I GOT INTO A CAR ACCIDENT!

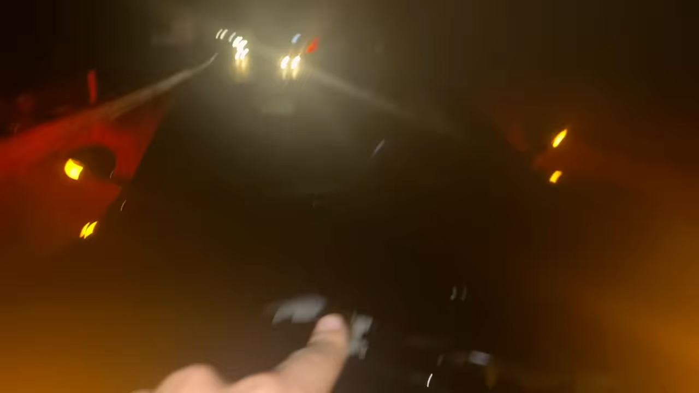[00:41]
It happened right back there. Look, I can't even open the door.